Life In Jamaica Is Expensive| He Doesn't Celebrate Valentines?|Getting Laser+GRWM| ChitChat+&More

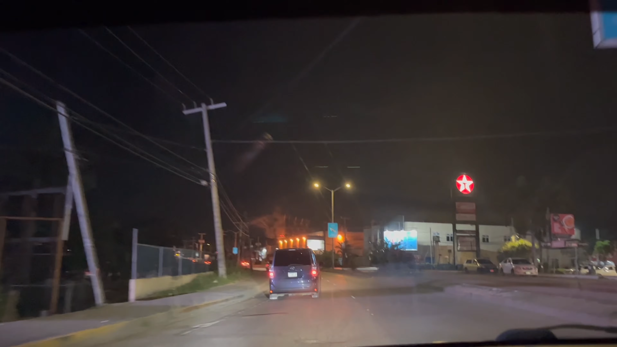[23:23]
We're at the gas station, and then we're gonna head home.